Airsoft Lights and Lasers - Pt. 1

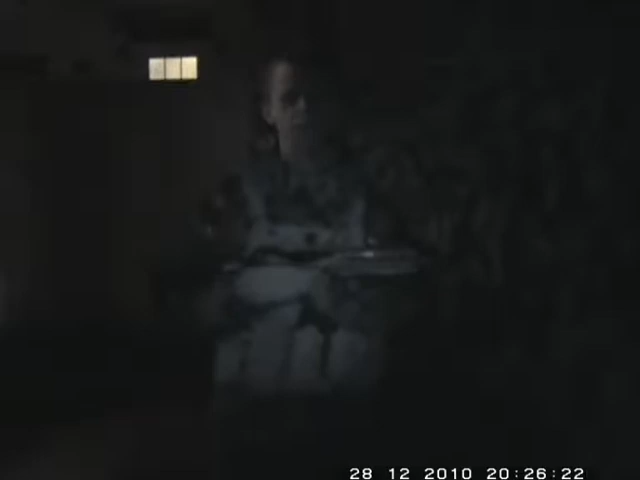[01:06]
We should be shining a few different things down the garden there. A quick rundown of what we'll be doing. Start off what I've got mounted on my first gun. We've got the Element M3X,
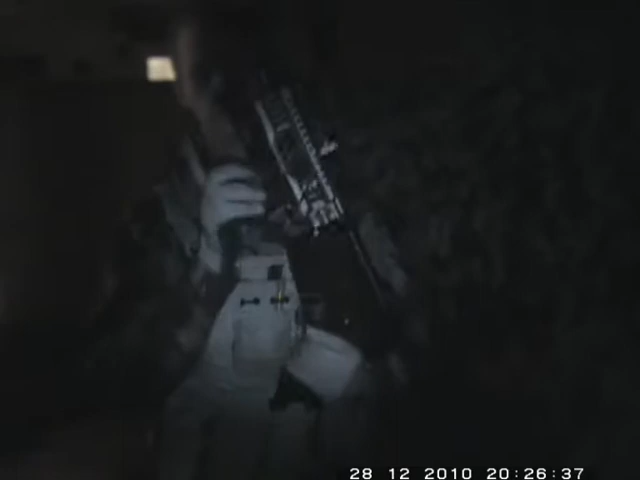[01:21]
the dual tape switch, which is linked up to the M3X, and also to the VFC PEC-15. So we'll be doing that flashlight, flashlight on here, and the laser on here, seeing how they look. Alright, so we'll be back in just a minute. Okay, so for those of you watching, that wasn't a minute, that was instantaneous, because of the magic of Windows Media Movie Maker.
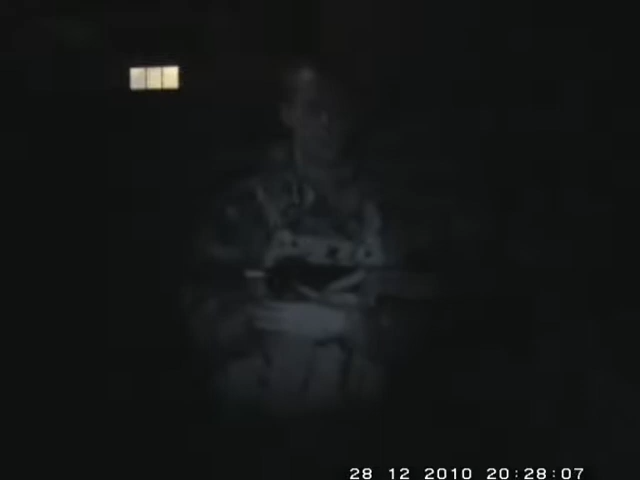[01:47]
Right, there is a little bit of light left as you can look next doors coming through,
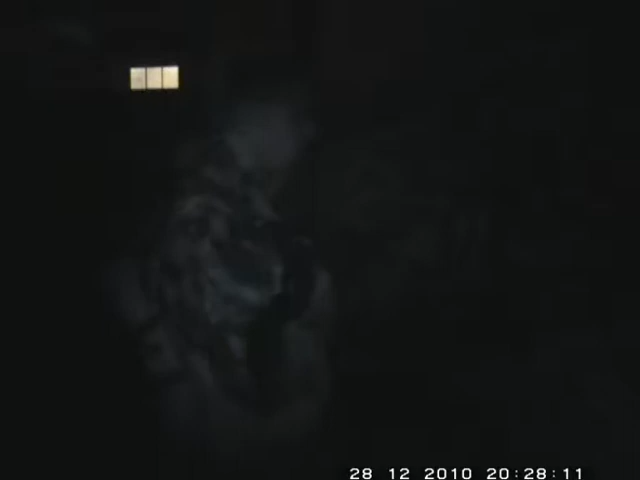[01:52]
and obviously this is London, there's lots of light pollution. But it shouldn't be affecting the test too much.
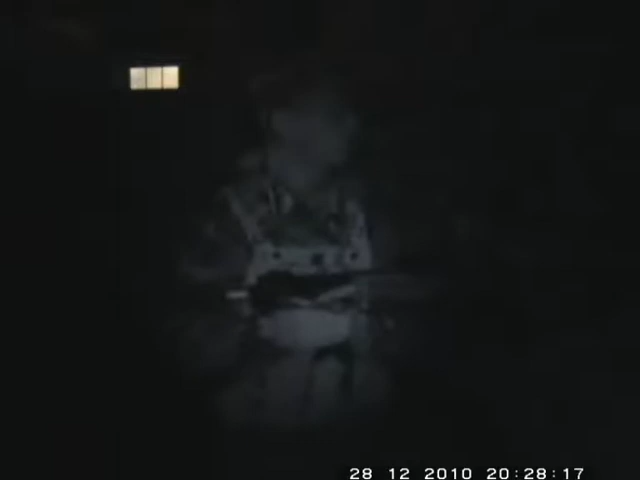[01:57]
It's a pretty dark night.
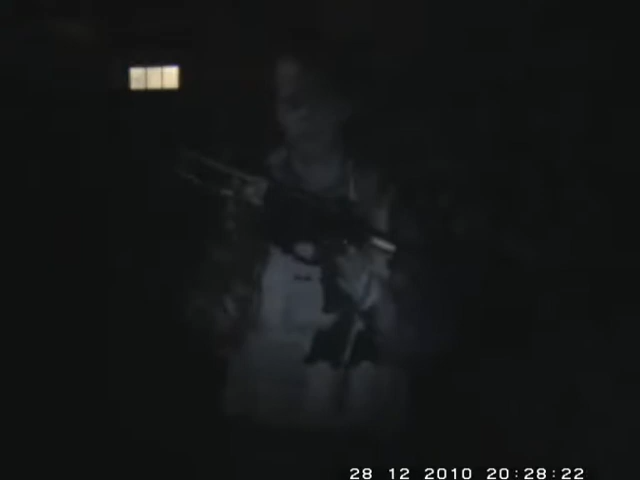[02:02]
We've got our weapon here. We'll be doing that for now. All the optics are stripped off just for the sake of this test.
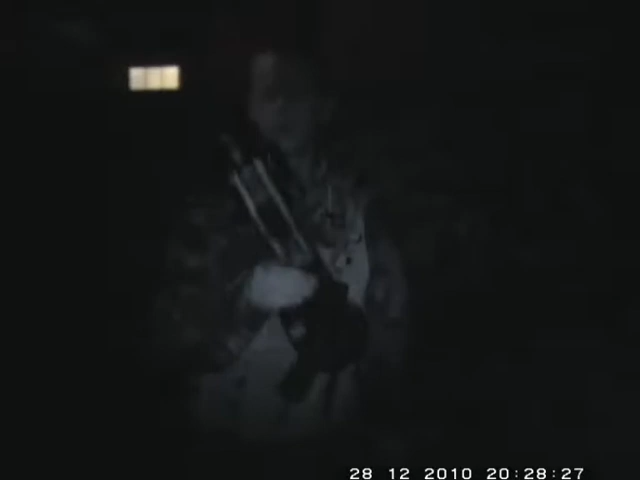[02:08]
As I mentioned before, we've got our Element M3X VFC PEC-15. Let's have a look. We'll start off, flip off the IR filter here,
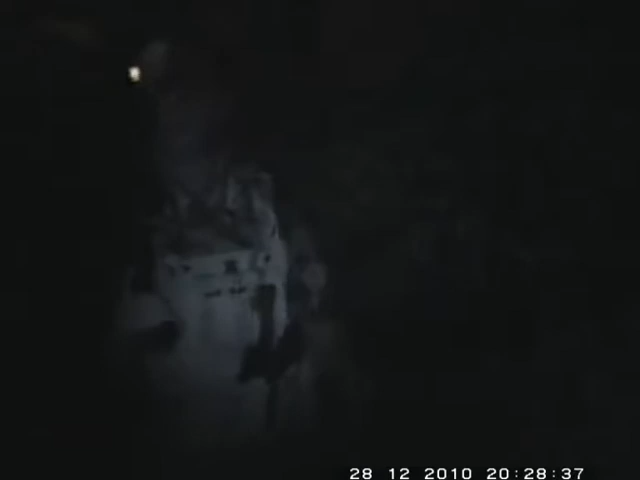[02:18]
and we'll be doing the Element M3X. Put it downrange.
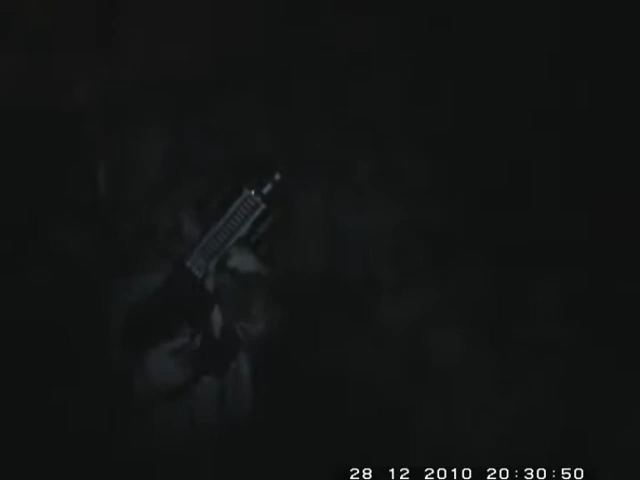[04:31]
I'm not sure what setting I've got on at the moment. That's the flashlight setting.
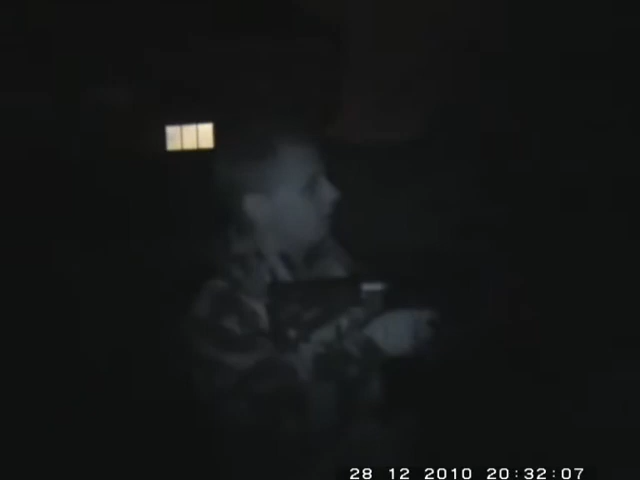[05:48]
Compared to in the daylight where you wouldn't even be able to see, well, anything basically.
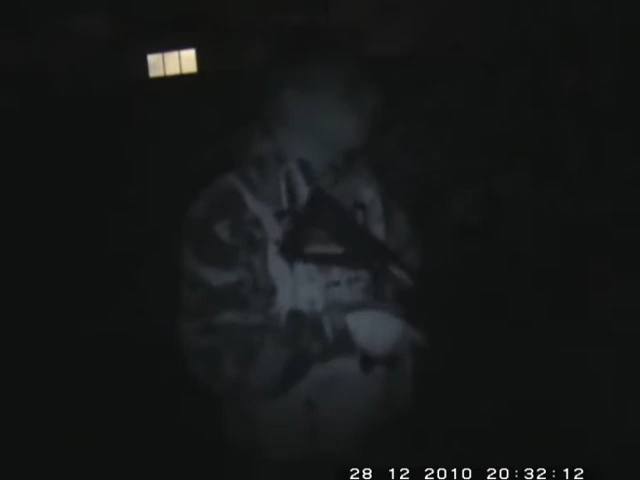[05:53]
See how far we can get. Try pointing it way down there. See what happens. Try again.
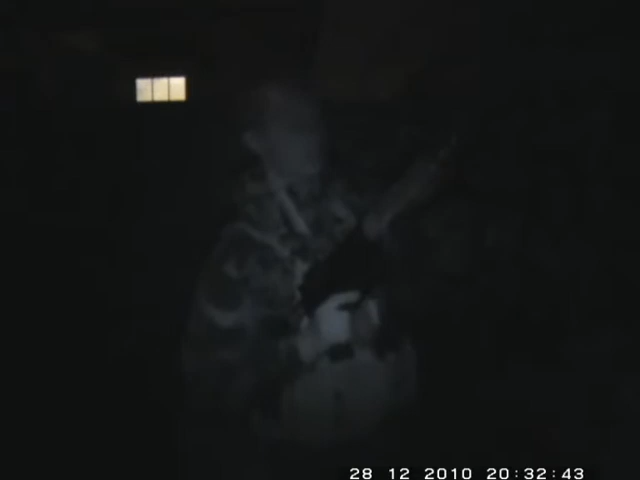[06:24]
Switch it over to the light. First, with the cover on. Let's see how it does. A very, very different effect.